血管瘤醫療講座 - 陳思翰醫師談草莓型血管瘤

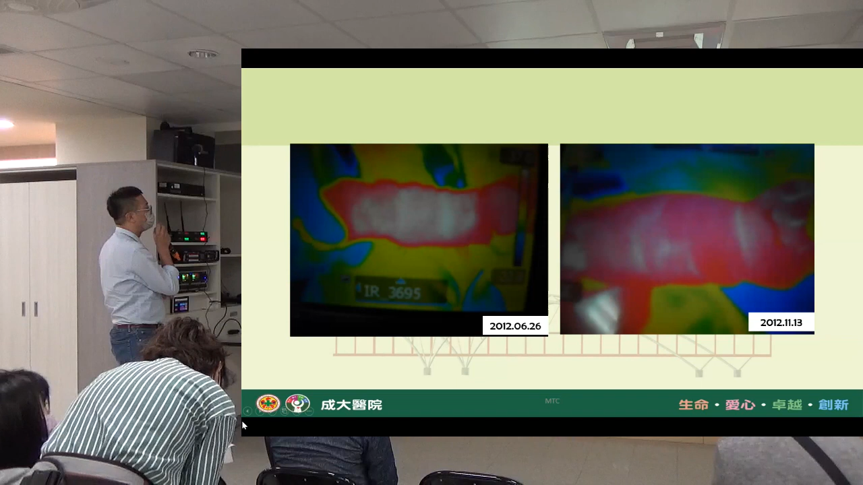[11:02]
這個熱像學的影像上他這些比較溫度高的這些血管就會慢慢消失掉那這個也是他本來剛開始出生的時候